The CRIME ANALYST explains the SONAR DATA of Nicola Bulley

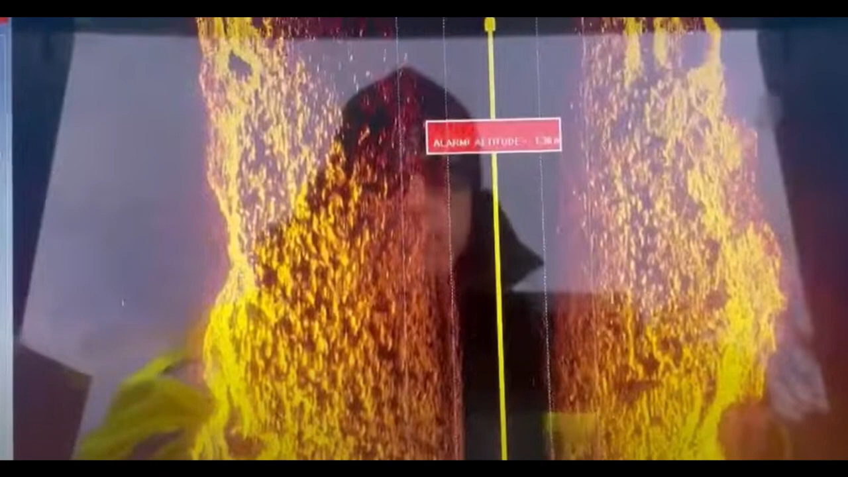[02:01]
in Laura's latest release she shows a video of Peter Folding recording his sonar equipment and it shows him going over the river and it shows a small bit of footage Laura said he put the live data up and what I saw first of all from the live data was a boat moving along the river on one side and the actual image in the centre of the screen
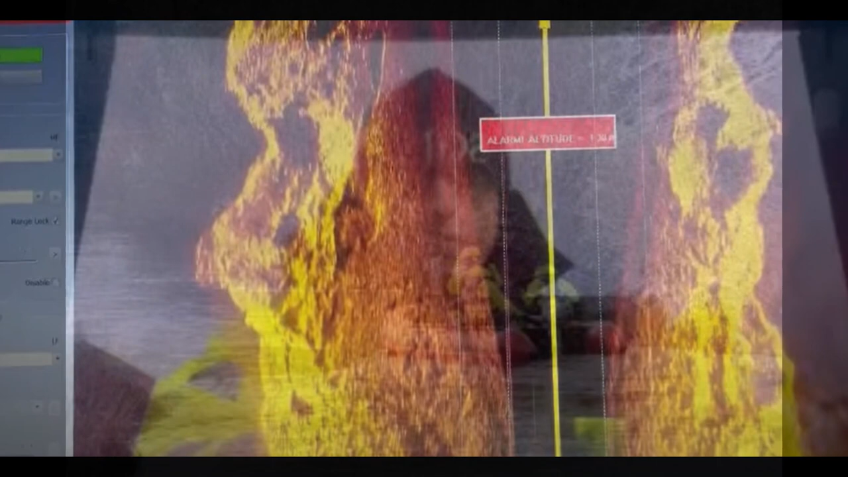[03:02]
in it's a dark shadow and I had it up on high definition
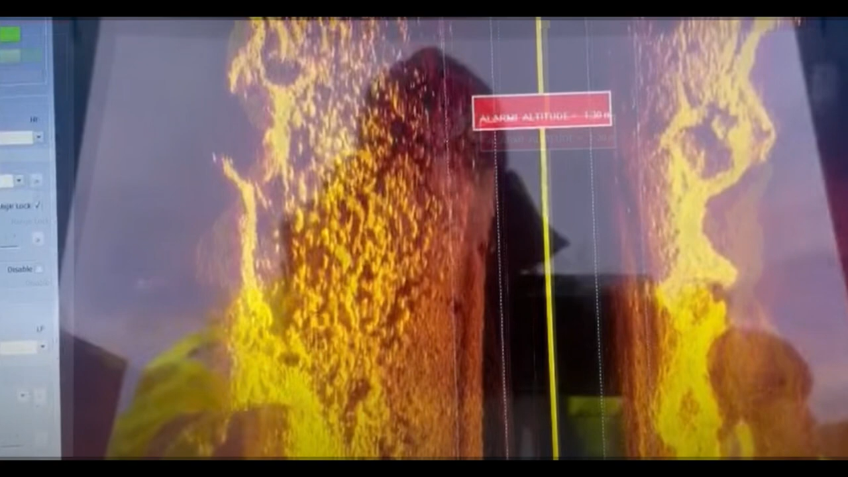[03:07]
I've got lots of monitors here and the high definition 27 inch monitor and it
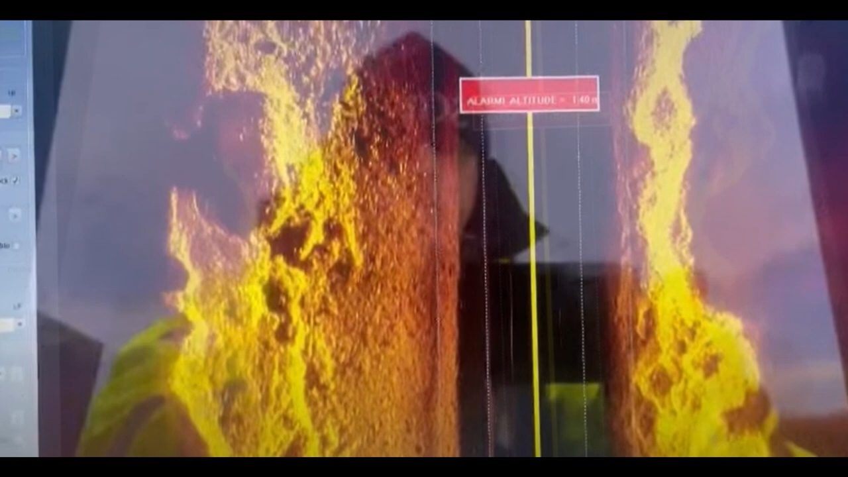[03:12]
doesn't matter what you actually view these images on and I asked him lots of questions as I always do about what he was showing me